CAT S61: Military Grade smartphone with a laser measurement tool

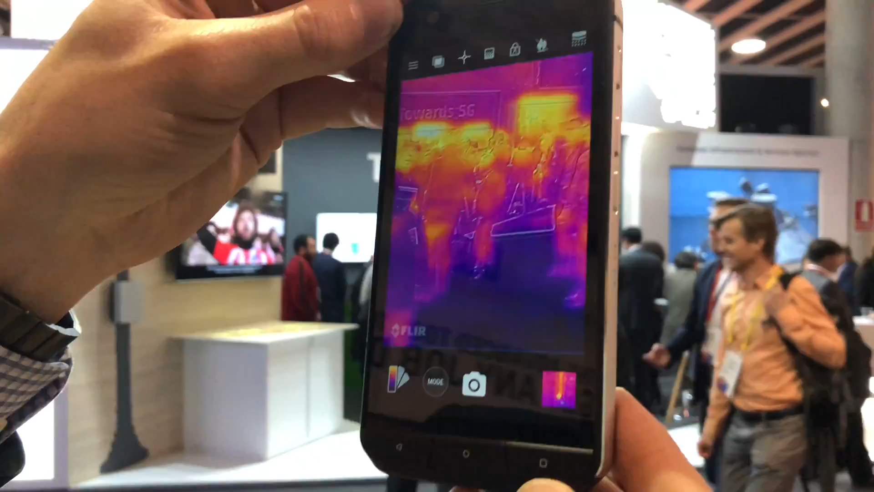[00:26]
The heat detection works really well from quite a distance as we've tested. The heat are over the door.
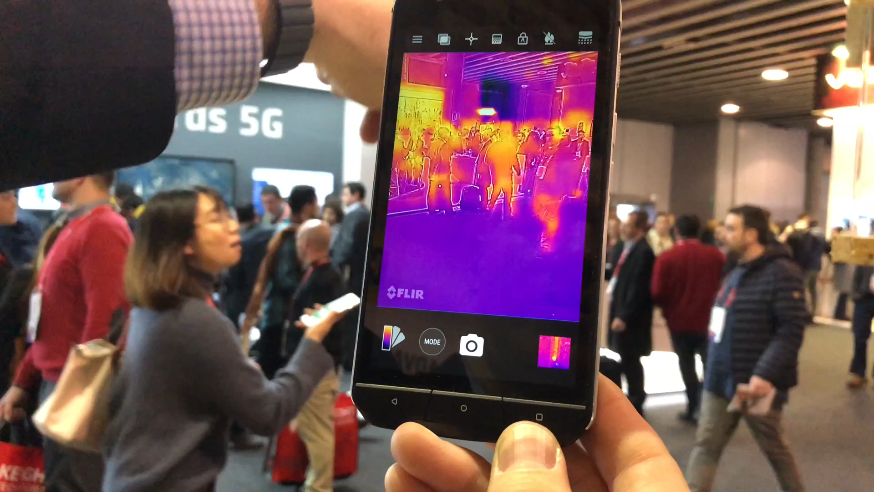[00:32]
There's also an indoor air quality sensor that alerts you when it detects high levels of air pollutants.